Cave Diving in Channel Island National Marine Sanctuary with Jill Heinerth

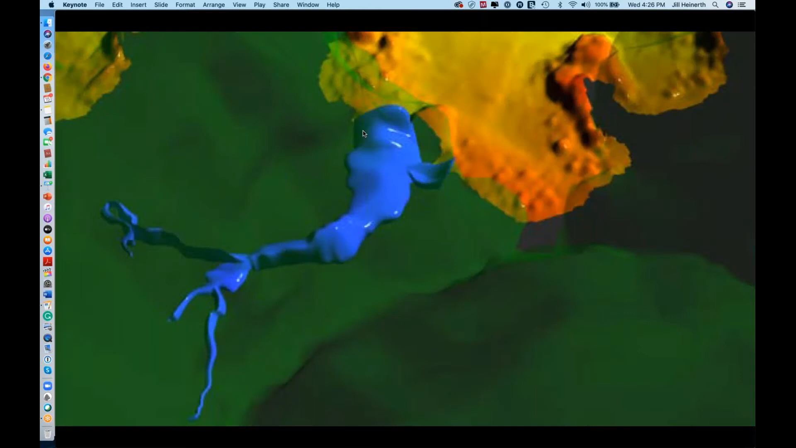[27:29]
help us slowly to develop a rudimentary model of the cave conduits itself. And that can be extremely handy as we're also testing other new technologies and we want to overlay our maps and see, well, which is doing the best job for us.